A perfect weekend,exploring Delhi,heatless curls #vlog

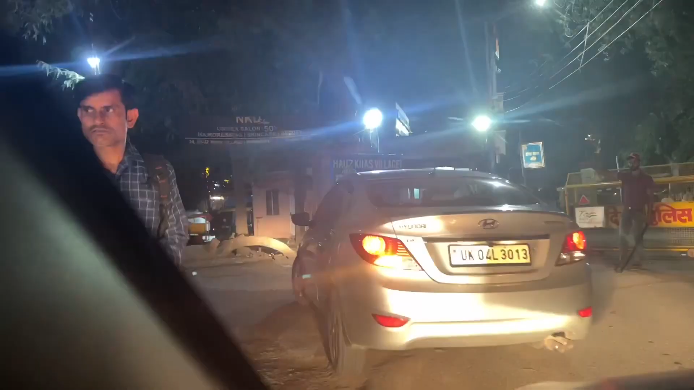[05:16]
This is my favorite part of Delhi.
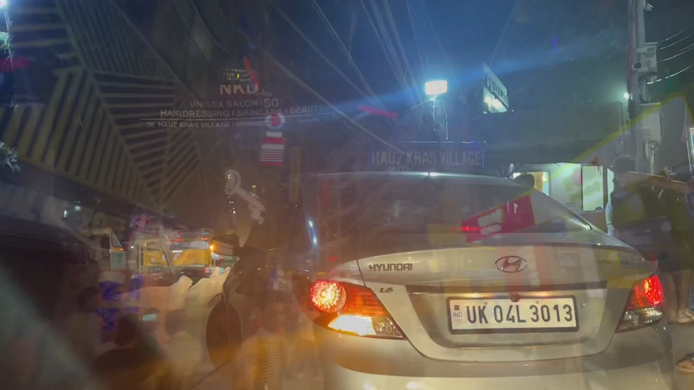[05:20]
I love Hosskhas. The view and the crowd is good here.